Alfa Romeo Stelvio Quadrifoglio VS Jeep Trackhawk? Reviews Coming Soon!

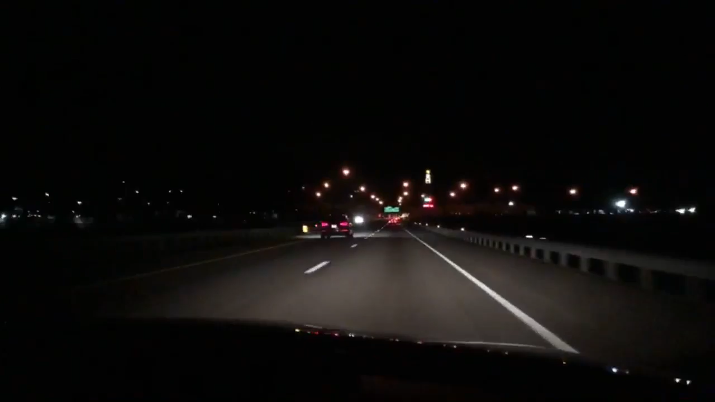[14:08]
Just missed it. It was a, it looked like. That's an Innie. Yeah, right? But, Nissan make good stuff too.